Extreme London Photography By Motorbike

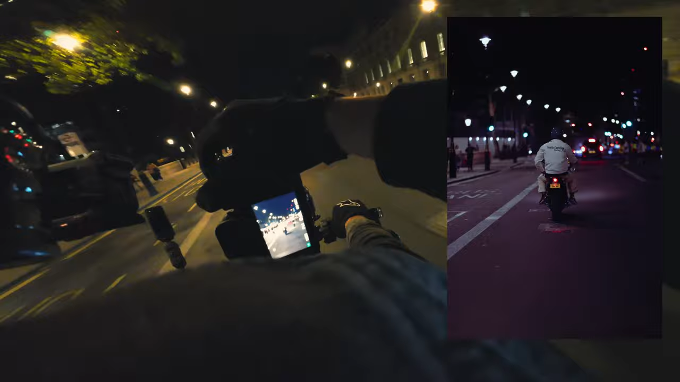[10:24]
Jed up ahead, he's on another Triumph. Oh, that looks so sick.
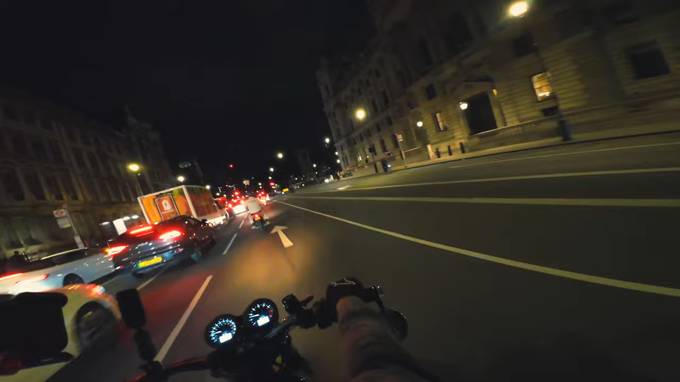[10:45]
So coming up to Big Bend, we're gonna head left here. We're going left here? Yeah, I think we are.
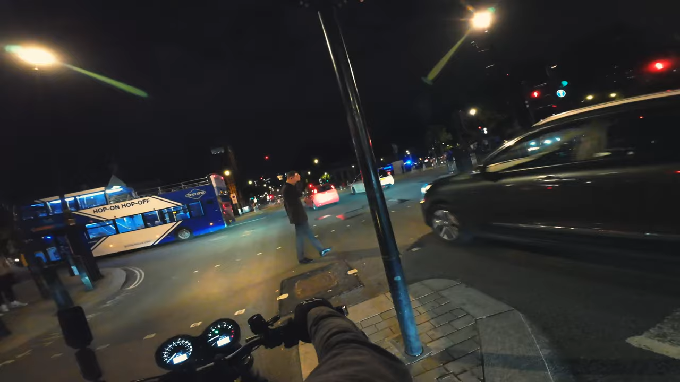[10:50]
The skis are here, out of the traffic lights.